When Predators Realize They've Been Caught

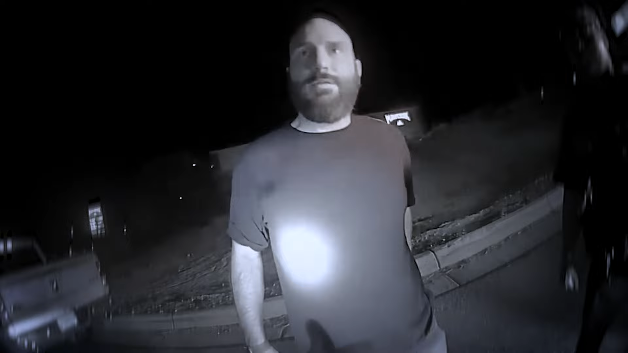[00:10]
But sometimes, the tables turn, and the hunter becomes the hunted. Repasado, tequila, about half full.
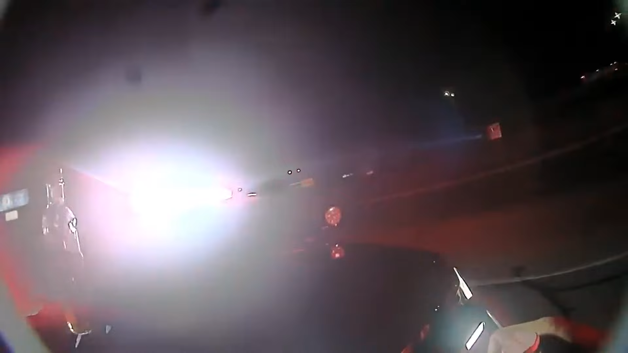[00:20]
Fireball, about half full. Here is one despicable account that will make you wonder what's left of humanity as we know it.
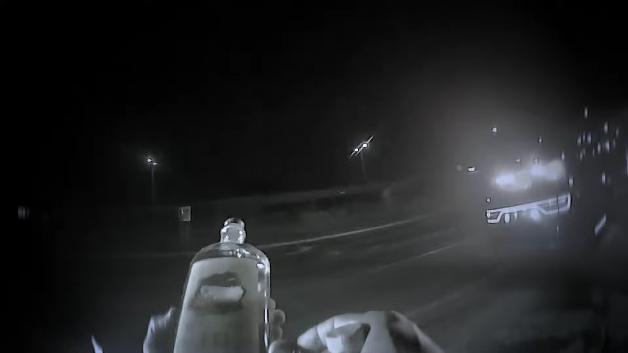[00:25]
Based on your driving, you're driving like a total idiot. How much you had to drink? I messed up. Gotcha. And I did.
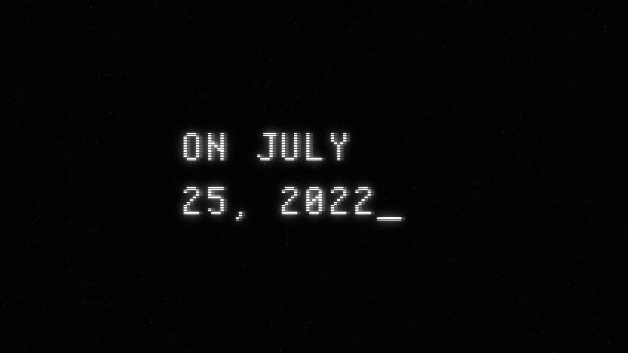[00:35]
On July 25th, 2022, Trooper Alexander Apodaca assisted Sergeant Lefebvre with a traffic stop
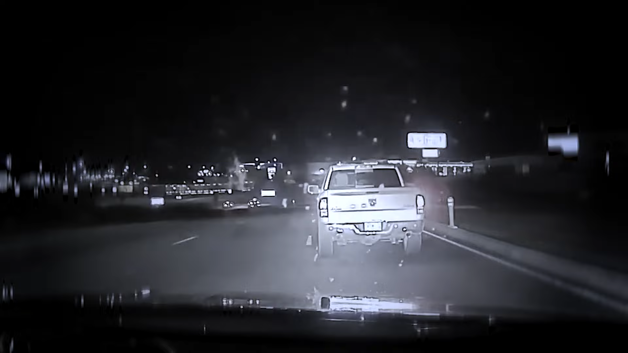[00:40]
on the I-25 northbound off-ramp to Comanche Road. Sergeant Lefebvre stopped the vehicle for failing to maintain its lane and failing to signal. Uh, it's bullshit. Oh, no. What the car is now? How far? What the
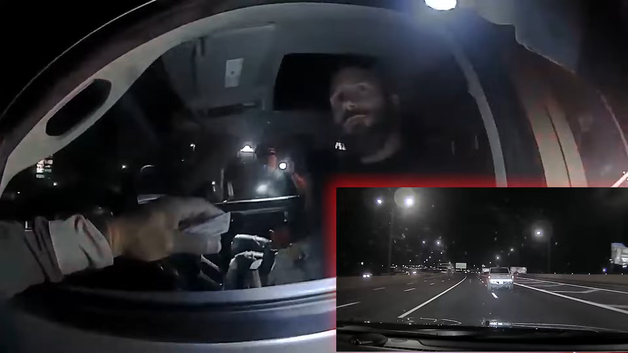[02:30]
And then when you merged on from westbound 40 to northbound 25, you took that curve way too fast. I did. I'm sorry. I thought you were going to crash. No, I don't know.